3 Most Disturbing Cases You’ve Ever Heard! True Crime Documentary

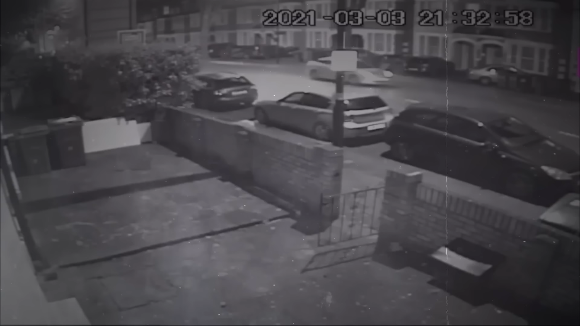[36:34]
He then drove back to London, where he was recorded in Earl's Court and on Battersea Bridge, before arriving in Clapham. At approximately 9.34pm, Cousins, who had parked the Vauxhall on the pavement outside Pointers Court,